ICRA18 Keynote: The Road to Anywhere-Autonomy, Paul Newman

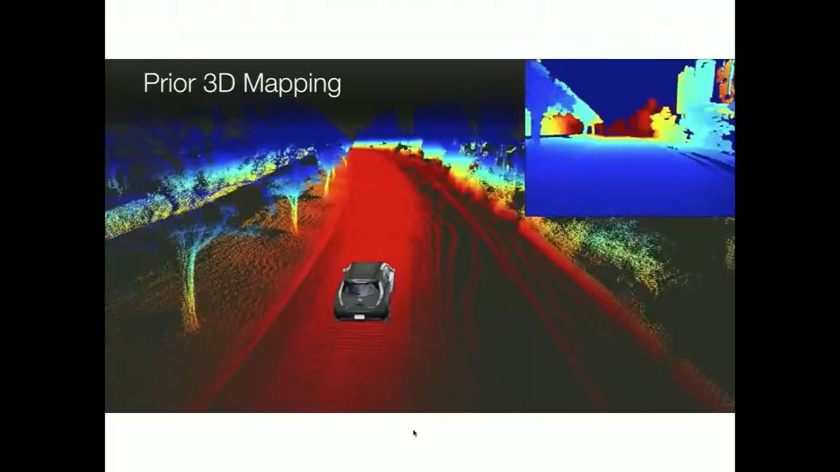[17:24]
We can build 3D maps, and we can basically do a kind of differencing on disparity and build up great training data, unsupervised,
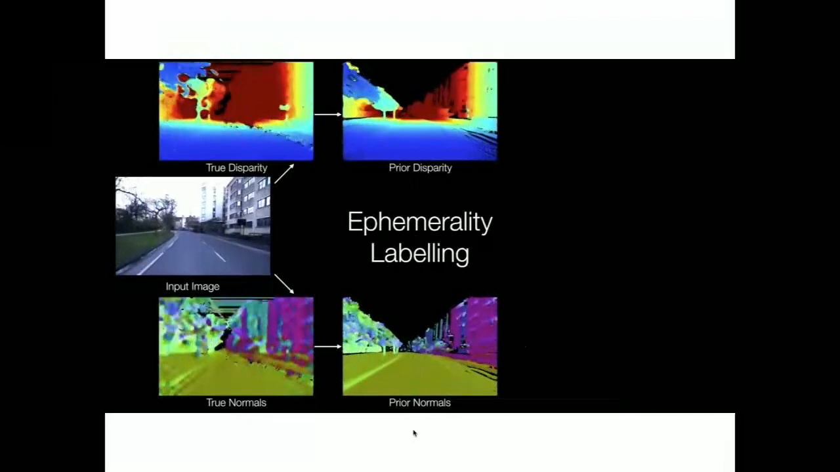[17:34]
to build a deep net that will learn an ephemerality mask. So given a picture, it doesn't know it's a car, it's a bus, it's a duck. It's just stuff that could move. You shouldn't be trusting that. And that makes a huge difference to us. So now we have a visual odometry system that a filter goes on those images and says,
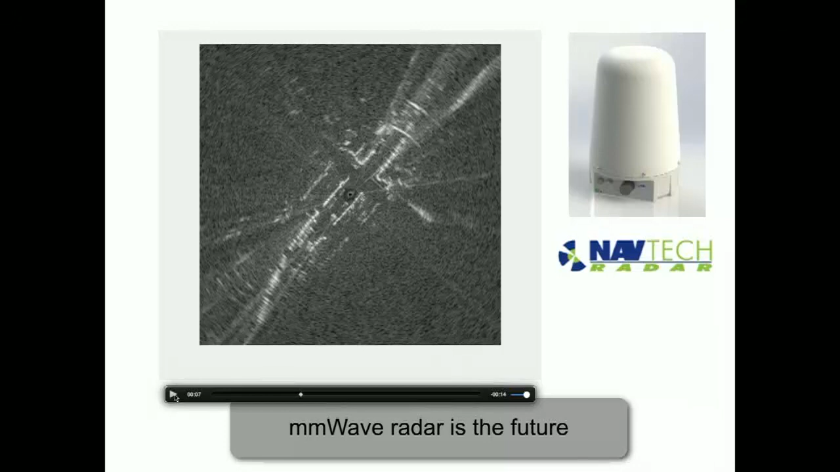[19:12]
And it has some really interesting properties to it. So you can see here, see those markings there? So I've got multiple reflections. I'm going to pick something here. Okay, so here and here I've got multiple returns. Here I've got some ringing, but there's definitely some structure here as well. So how can we deal with that? I would like to be able to build a localizer that works with that kind of data, because then I don't have to worry about any weather conditions.
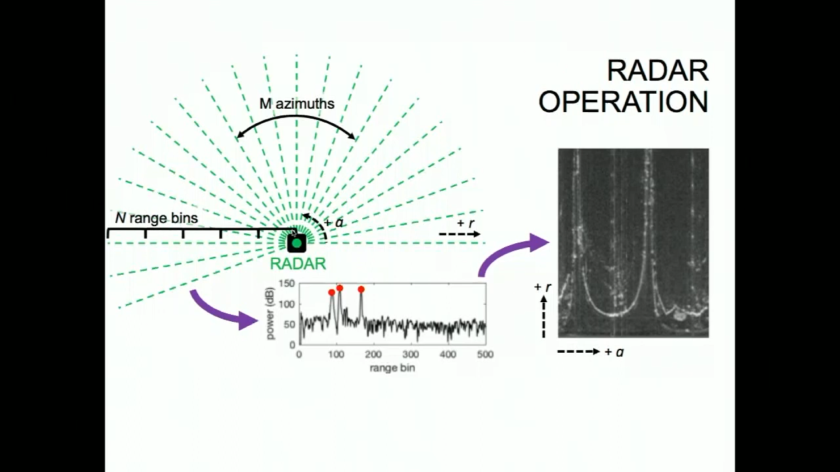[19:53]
It's not like laser that I get a first return. But I can get multiple returns as well, so that can become a bit tricky. But actually, it's the detail on the texture, it's the fact that I saw that crack on the pavement and the window and I saw through the window and the truck and the grass behind that makes this interesting and much more like a fire hydrant.